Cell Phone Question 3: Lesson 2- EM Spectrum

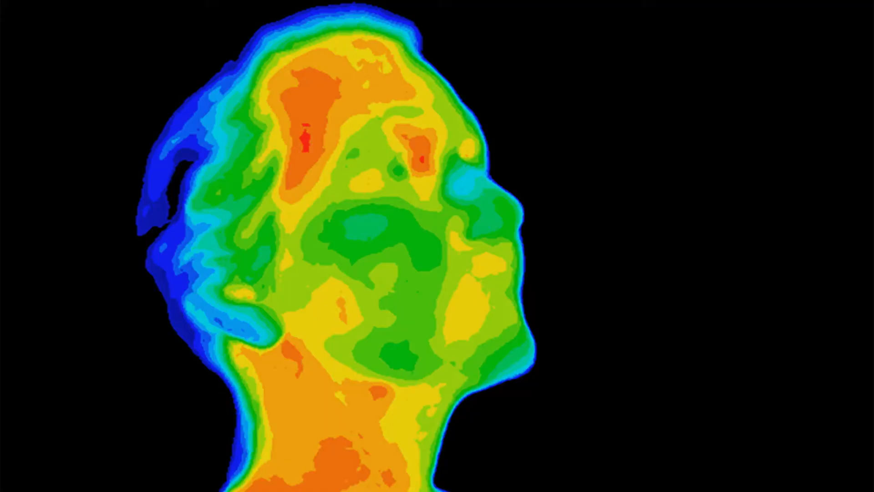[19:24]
If you've seen Predator or if you've ever seen anything to do with infrared imaging, you'll know that I'm giving off infrared radiation. My hands, not so much because they're a little cooler.